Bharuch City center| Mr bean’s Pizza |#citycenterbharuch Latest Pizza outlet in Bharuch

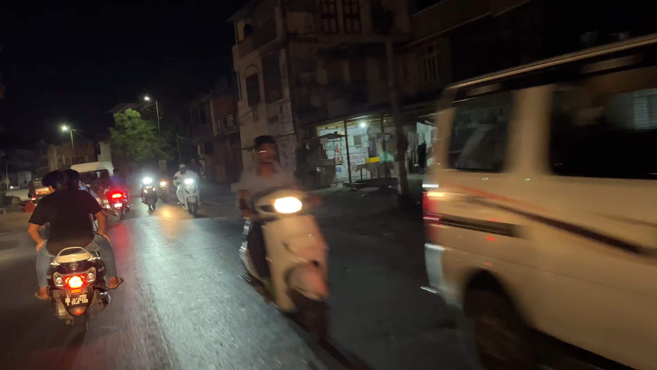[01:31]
यहाँ पे काफी ट्रैफिक रहता है यहाँ पे क्योंकि मेन रोड है, बाईपास से 5 बत्ती का जो है ये मेन सड़क है. तो यहाँ पे अभी यहाँ पे ब्रिज बनने वाला है, तो 2 साल ये रोड बंद रहेगा.
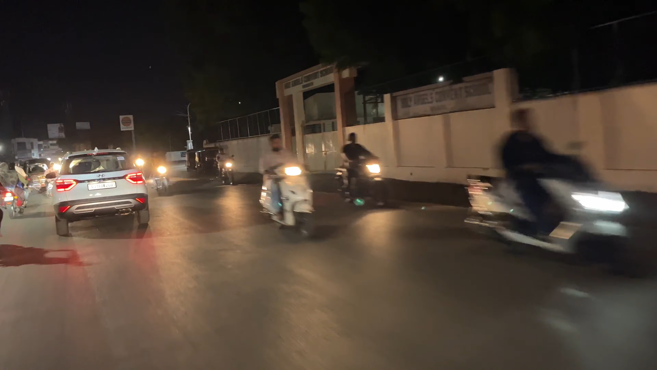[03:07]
तो काफी अच्छा नजारा है, अभी भी इतनी हलचल है.
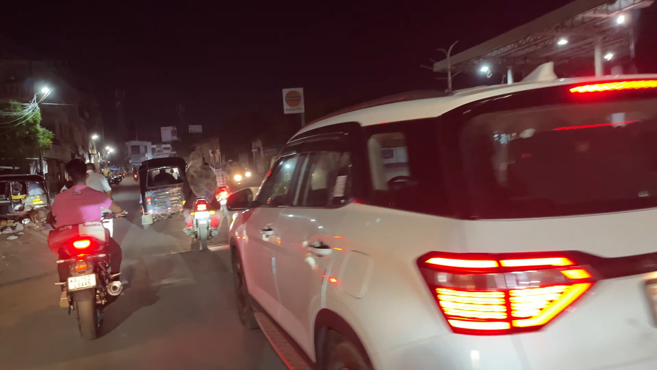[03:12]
दोस्तों एक बात बता दूं, जब मैं 8 या 10 साल पहले जब यहाँ पे आया था तो इतना ट्रैफिक नहीं होता था ये रोड पे मोइन,
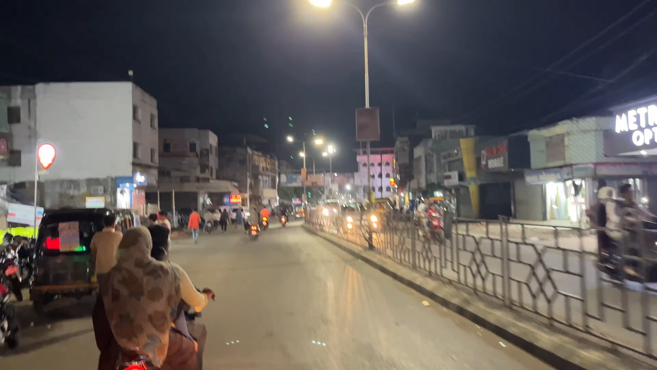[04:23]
ये 5 बत्ती सर्कल, जिसको 5 फानूस सर्कल कहा जाता है, ऐसे तो फानूस है यहाँ पे. और वो फानूस अभी 5 बत्ती सर्कल बन गया है. ये नील कमल का भाजी पाव.
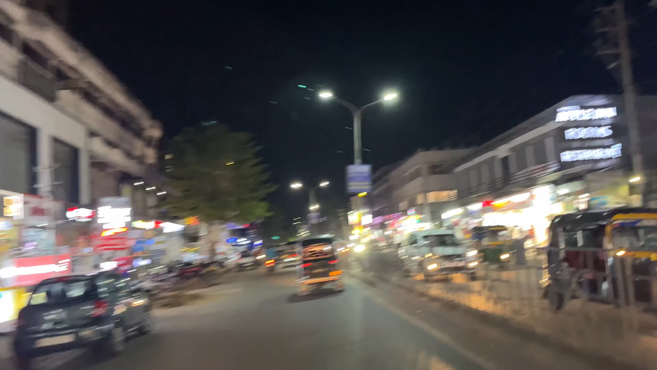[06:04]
काफी रौनक मिलेगी आपको ये रोड पे, जो पहले 10-12 साल पहले बहुत ही कम ट्रैफिक था, बहुत ही कम शॉप्स थी यहाँ पे।
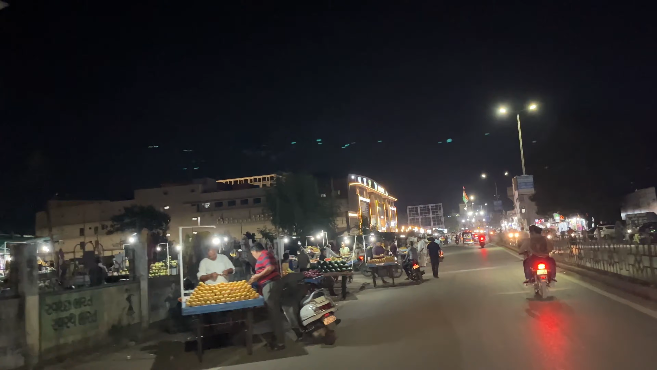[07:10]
और जी हाँ दोस्तों, जिसका हमें बेसब्री से इंतजार था पिछले 5 या 6 साल से, जो बन रहा है सिटी सेंटर, जहाँ पे पुराना बस स्टेशन बस अड्डा था